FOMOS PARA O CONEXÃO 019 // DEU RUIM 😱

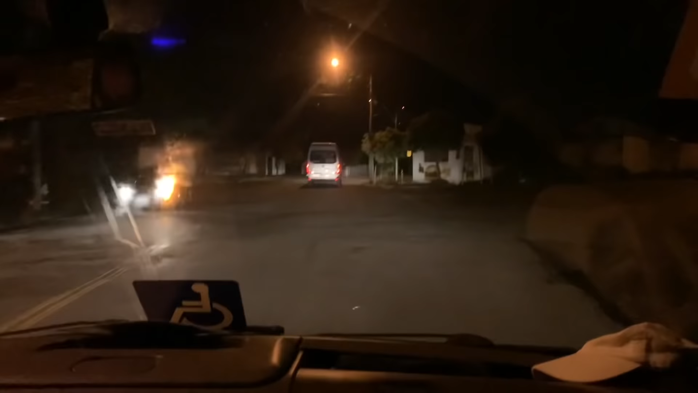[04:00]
E estão dizendo que molhou. Estão dizendo que molhou. Olha lá, vamos ver.
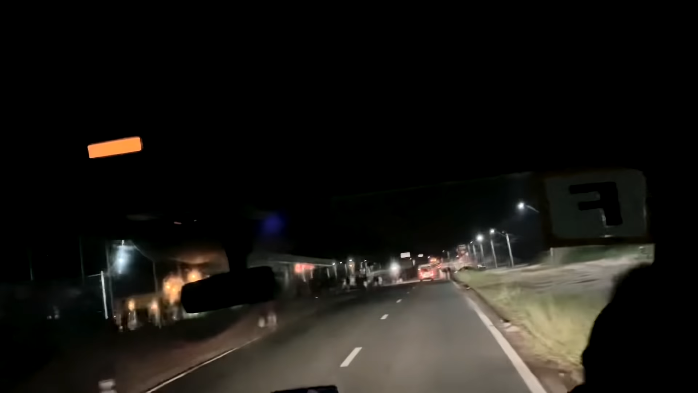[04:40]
Moiado. É um zona aí, ó. Cadê? Moiado lá na cidade. Olha o tanto, gente. Moiou mesmo, família. Não vai ter mais baile.
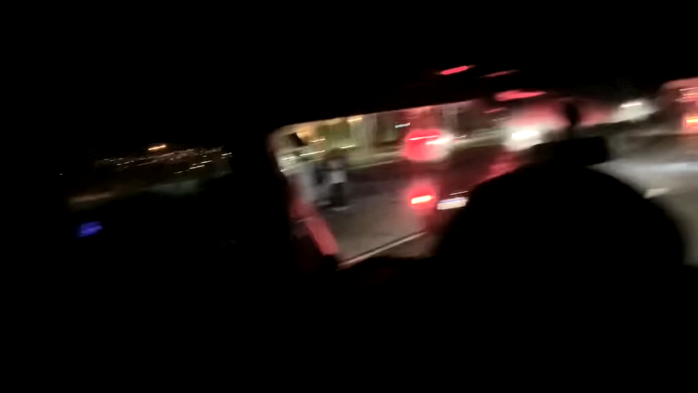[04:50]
Acabou pra nós. Nem curtimos. Deixa eu gravar rapidão, desculpa. Nem curtimos o baile. quando nós chegamos, como que tá? O prejuízo que esses caras tomou fruta, aquele viado.